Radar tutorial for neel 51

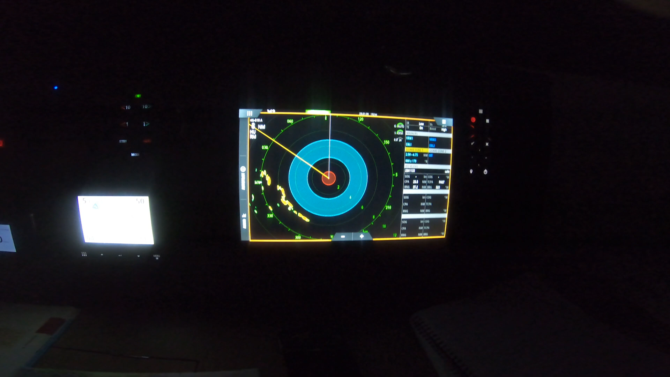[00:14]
Okay so I'm going to show you a little bit about the B&G radar. This is obviously the B&G and Zeus display but my understanding is that actually all the radar domes are made by the same manufacturer and they just put a different label on them. That's what I believe. But anyway so this is how the interface works.
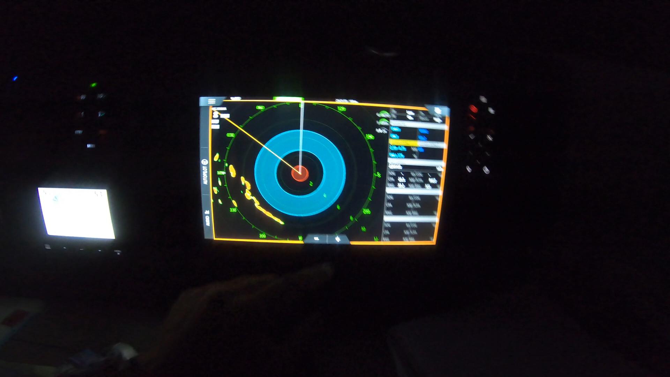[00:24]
This is kind of your view at nighttime so just as is normally the case you zoom in and zoom out depending on what range you are but you'll notice this big blue circle that I've got here and that's what we call a guard zone. So I can switch and toggle it on and off here and see it's off there now and I've just set up my
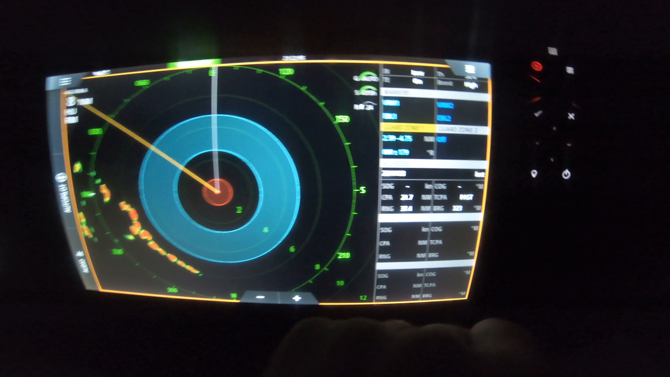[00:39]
guard zone so you can even change the shape whatever so we
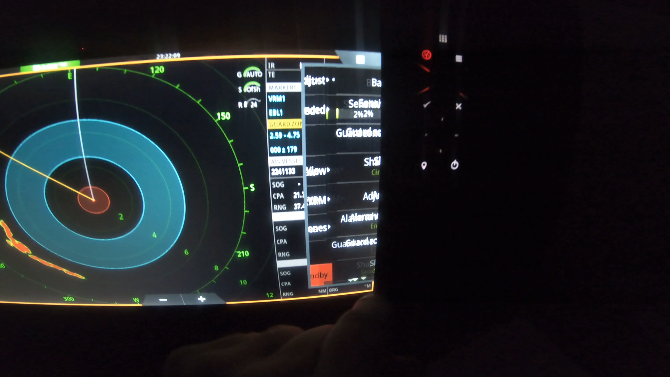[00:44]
go to guard zones and the sensitivity as well. So look here we go sector shape if I change the sector let's see
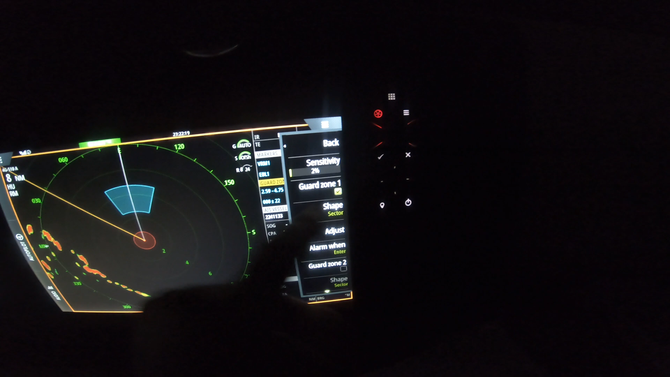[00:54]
I can actually let's see adjust and then the see the range is about right I'll just increase the range
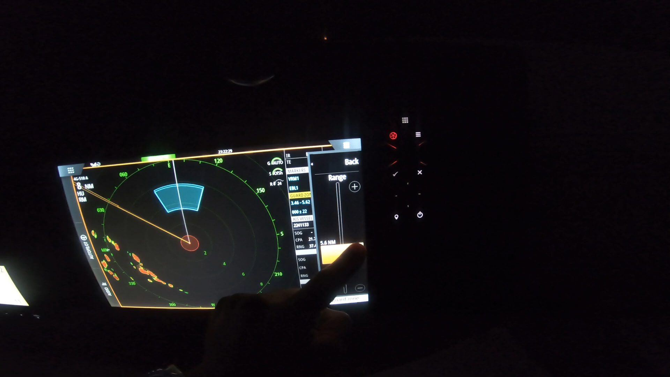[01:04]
a little bit I just got to keep an eye on the wind speed here.
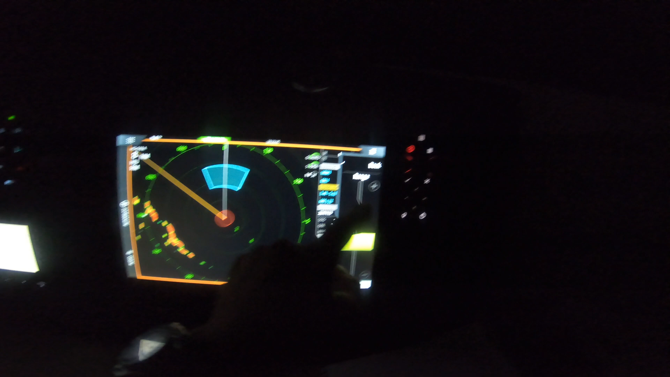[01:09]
So yep the width we're going to increase that so that
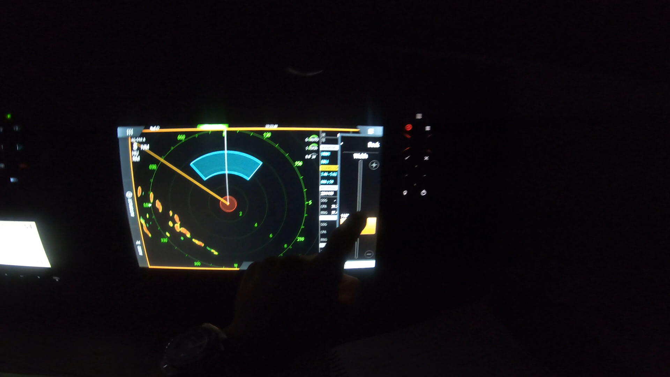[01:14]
she covers pretty well around like this. Now why I do that I leave a little bit at the back but you'll notice that every so often and maybe somebody might be able to help me how to get rid of it but yeah it's a little bit annoying and sometimes you get a bit of a target splash in the back here and
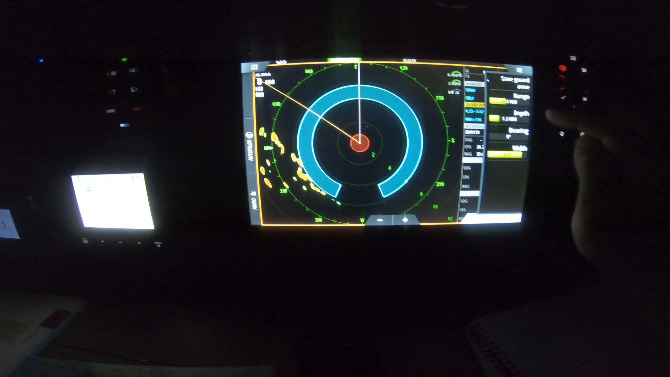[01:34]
yeah I think that's largely because the mast and the whole things jigging or whatever so there we go that's that's
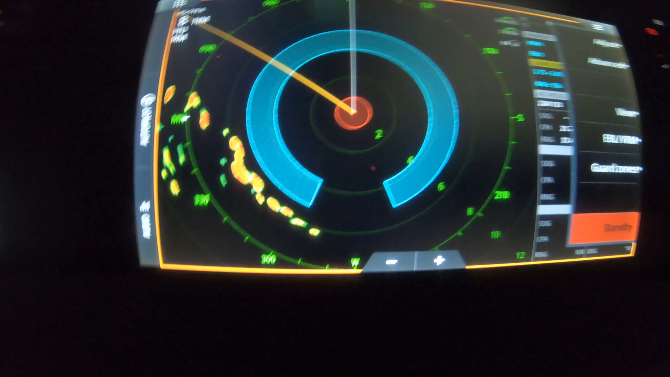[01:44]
actually a sector it's nearly a full circle but and just to avoid the splash which sets off the alarm
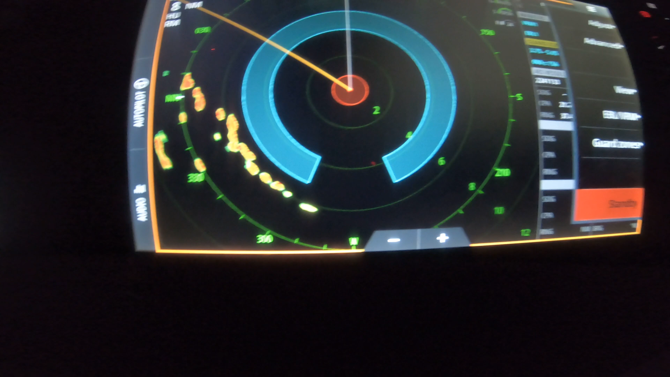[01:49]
when you're trying to get a bit of sleep and you can see it there that's actually a false target
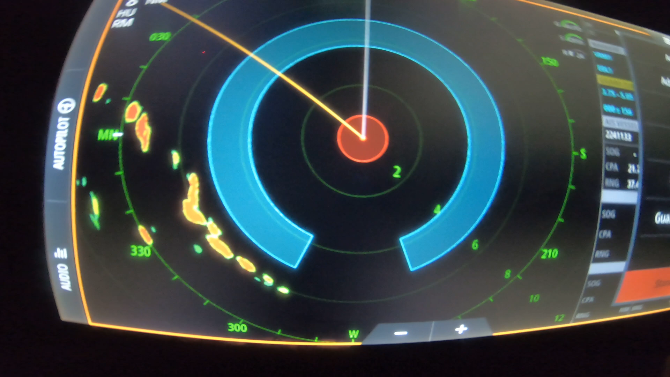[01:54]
that's just what popped up so let's just save that guard zone and in fact you can actually do two guard zones what's really cool about this BNG and fact you have
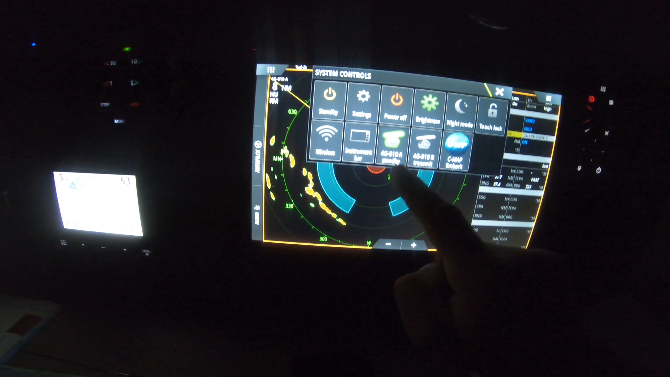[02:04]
two different radars and why that's relevant is
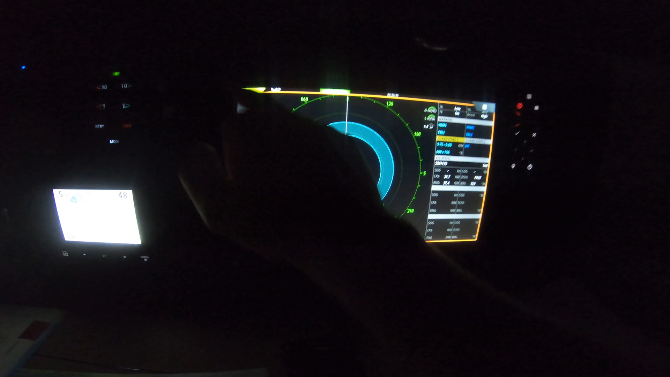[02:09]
if you have two screens here let's set up the two screens and this one's not switched on so you can have one set up for its sensitivity to detect ships and then this one could be set up to detect bad weather so that's
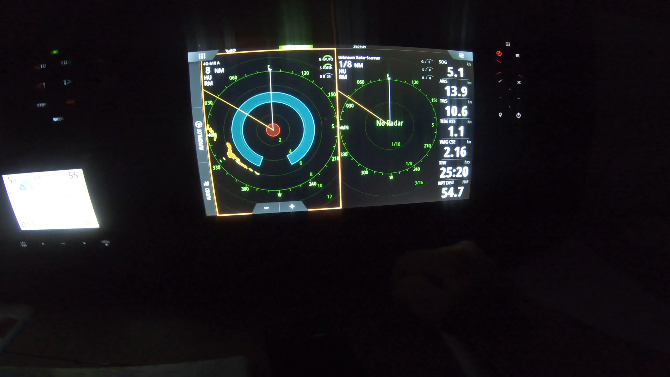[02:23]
pretty handy say for example if you're you know pretty risque and you've got your spinnaker up and you were detecting bad weather say over the Atlantic or something on a big crossing
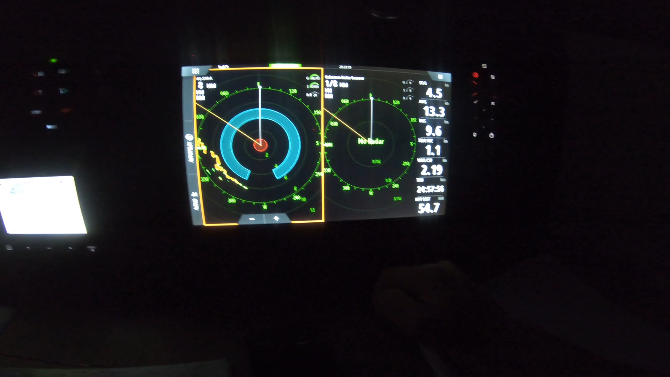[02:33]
and you can have it so that it alarms when it detects a constant target and I use the word target because usually with radar that's the